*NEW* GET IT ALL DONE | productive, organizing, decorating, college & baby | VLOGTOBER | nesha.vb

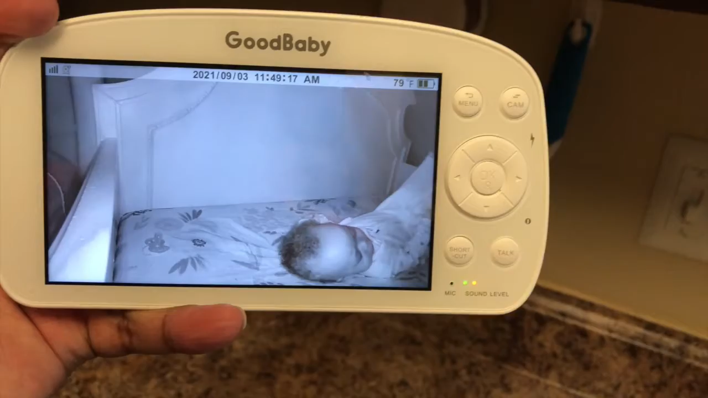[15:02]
So even now, like, she's only been asleep for maybe like 20 minutes and she's like already fussing her head off. But